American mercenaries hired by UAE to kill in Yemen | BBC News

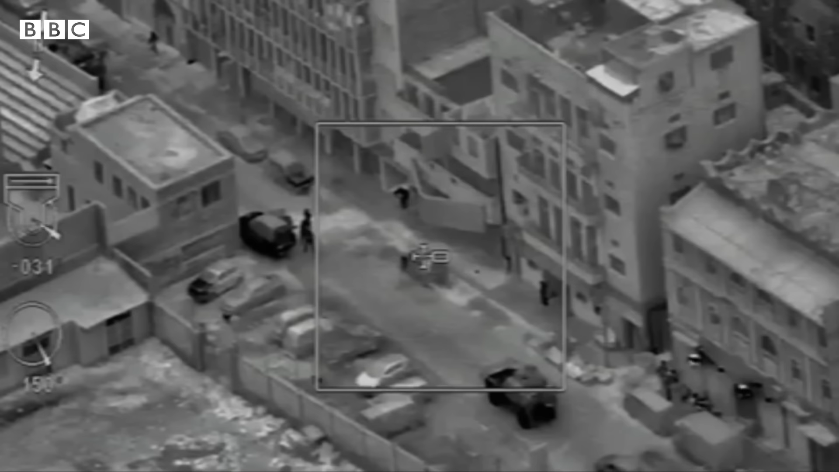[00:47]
As soon as the vehicle stops, the doors open, and it's showtime.